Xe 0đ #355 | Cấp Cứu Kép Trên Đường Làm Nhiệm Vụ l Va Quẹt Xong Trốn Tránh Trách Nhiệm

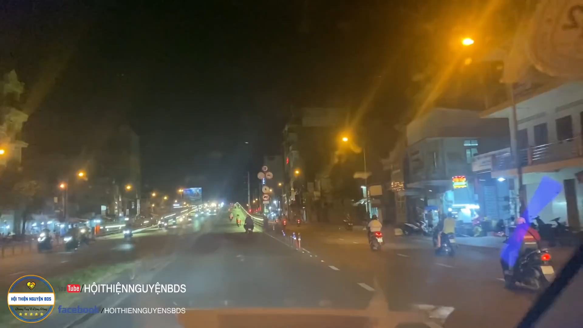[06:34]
vừa hỗ trợ bà vô cấp cứu xong. Xuống xem tình hình của bất tỉnh hay gì ta.
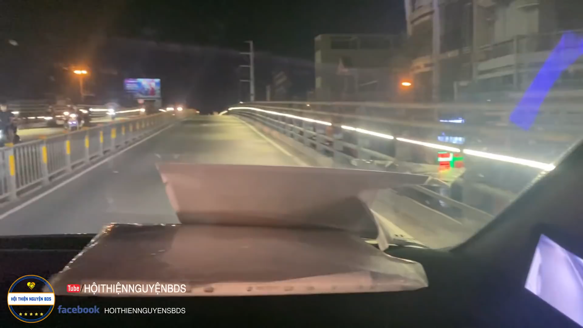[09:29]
Anh em mới đi từ bệnh viện 7A về, đi cái làng bên này nè.
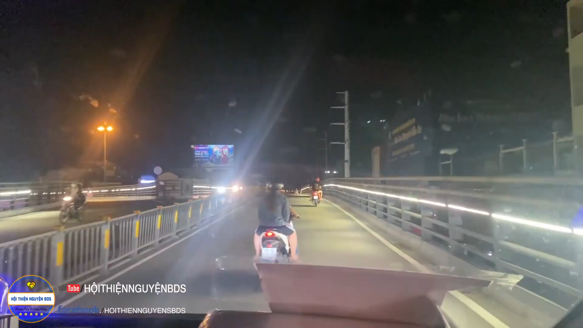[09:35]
Anh em đi đang đi chiều bên kia,
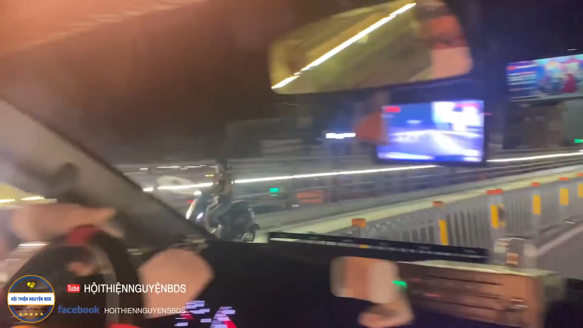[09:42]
thấy bên đây quắt quá thì anh em tụi con chạy qua giúp luôn.